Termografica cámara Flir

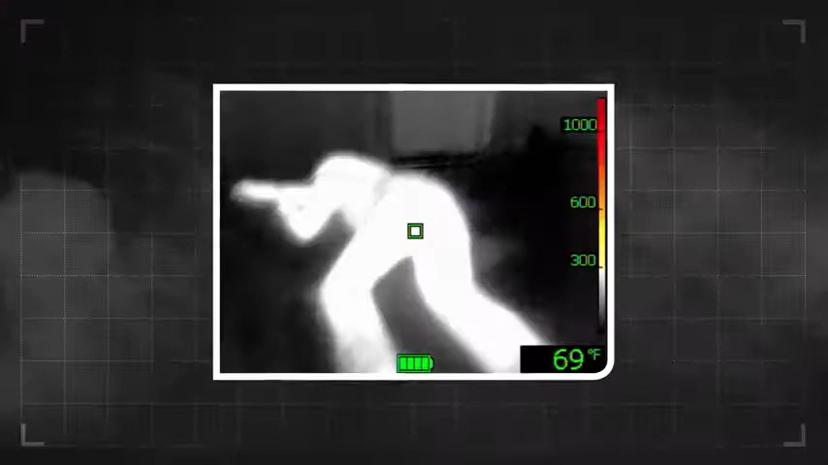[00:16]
On screen: spot 69°F
to save a life, and protect your own.
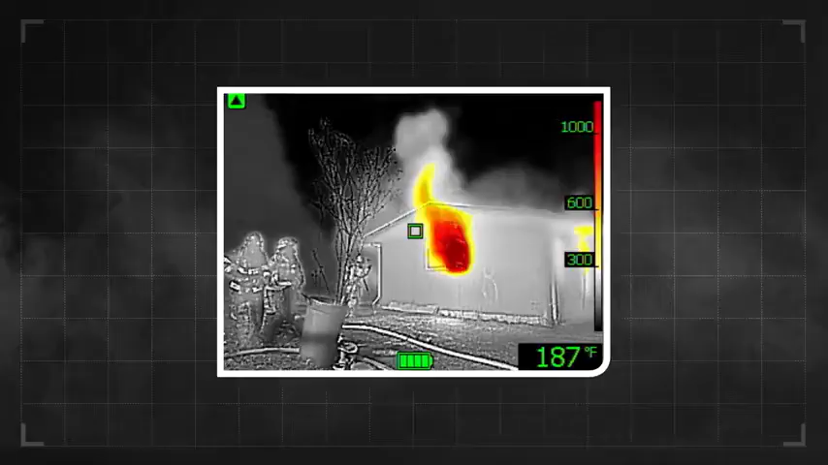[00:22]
On screen: spot 187°F
FLIR is on a mission to make thermal imaging standard issue.